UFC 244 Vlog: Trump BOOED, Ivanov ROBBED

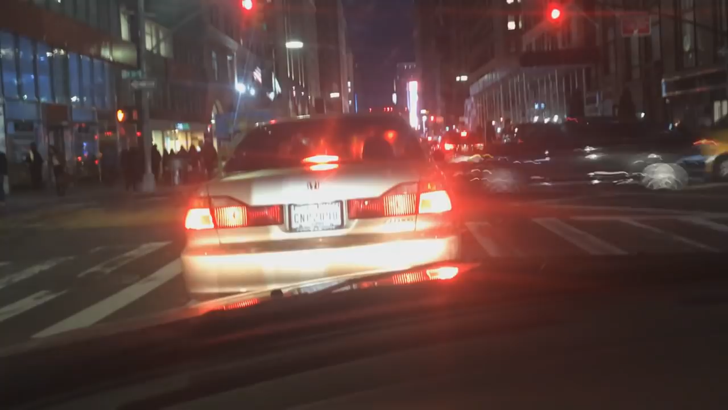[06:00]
This is how you would get a ticket if New York City cops or traffic cops had any sort of competence whatsoever. It looks like there's some spots on 7th Avenue if I want to park and just walk two or three blocks, which is what I should do, but I like pushing my luck and seeing how close I can get.
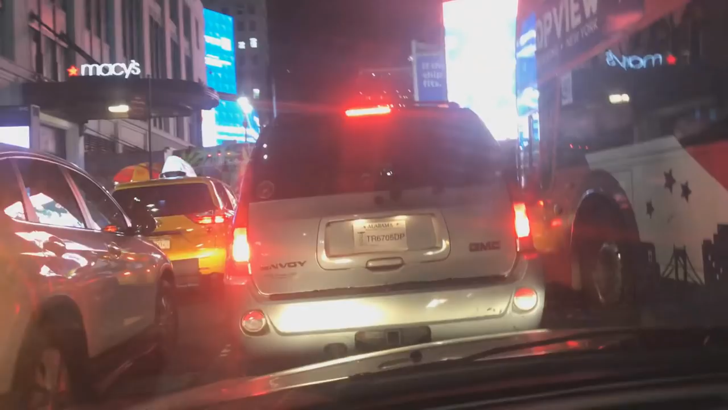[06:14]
Like, I don't understand. This guy has temporary Alabama plates, and the car's from Rhode Island. Who are these people?